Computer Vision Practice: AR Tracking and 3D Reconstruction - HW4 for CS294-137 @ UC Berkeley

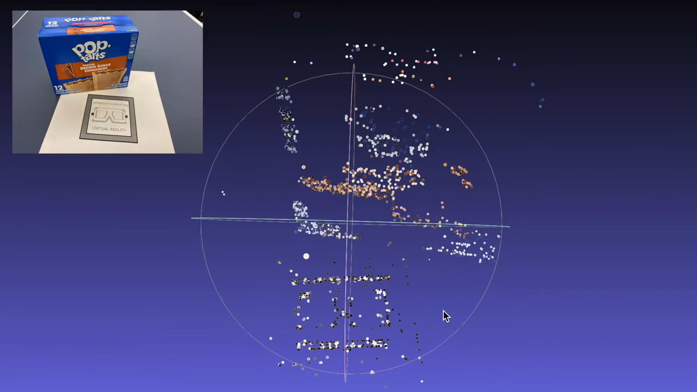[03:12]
Here, I apply colors to the point cloud to make it clearer.